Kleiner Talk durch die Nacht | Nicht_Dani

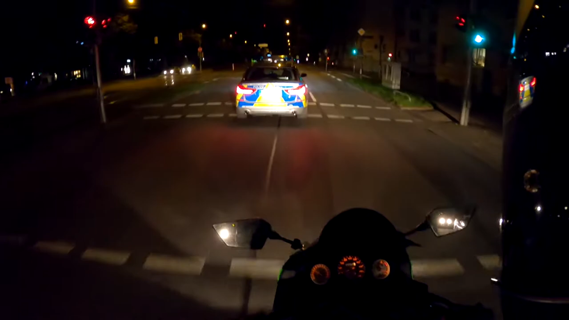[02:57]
Eieiei, da sind wir aber flott unterwegs, Polizei.
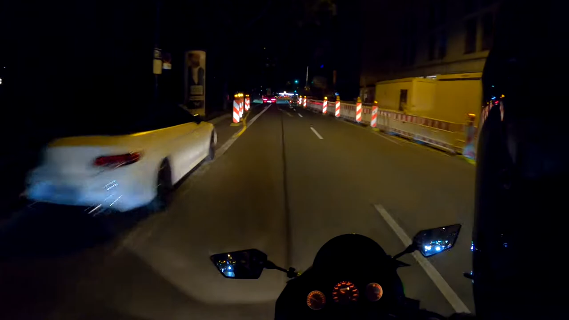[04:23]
Aber zumindest hat der BMW geöffnete Klappen, wenn es der BMW war, weil es kam schon ein bisschen von rechts.
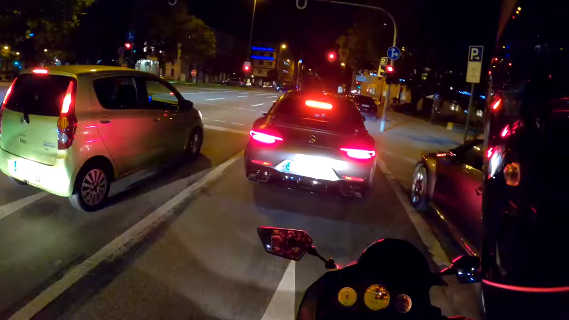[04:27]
Ey, das ist bei AMG wirklich so peinlich, Mann. Die haben fette V8-Motoren und dann Fake-Auspuffblenden. Der hat einfach nur zwei Auspuffrohre, Mann. Das weiß ich auch vom E53, dass er auch nur zwei hat, aber doch nicht bei einem GT, Mann. Ich fahre jetzt eigentlich voll die langweilige Route. Die Maximilianstraße kann ich vergessen. Ist ja zwölf Uhr nachts. Ich fahre jetzt hier nach rechts, dann fahre ich wieder zurück. Und dann abends nach Hause. Maschallah.